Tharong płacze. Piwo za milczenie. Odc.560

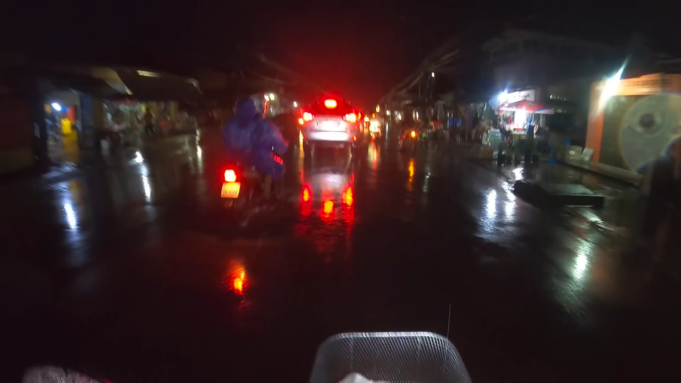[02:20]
Po prostu, nie wiem... Pogoda, ciemno...
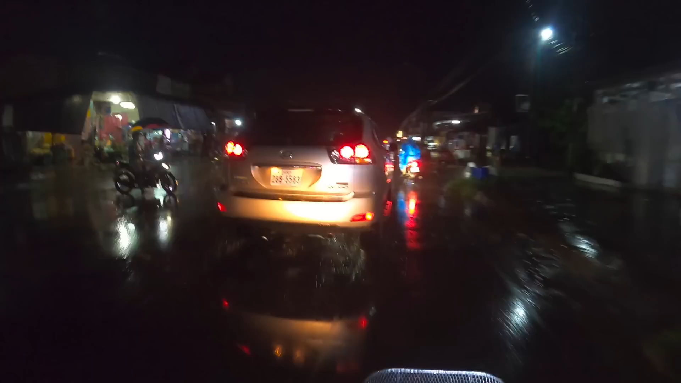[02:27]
Sznurem jadą. Dobra, to już ja odbijam tutaj.